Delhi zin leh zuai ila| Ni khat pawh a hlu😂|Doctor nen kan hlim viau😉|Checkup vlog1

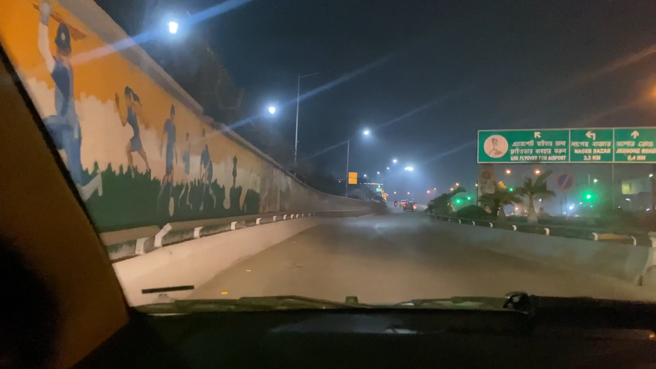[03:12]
minute so pathum vel kan tani hi kan ina changa flyover hi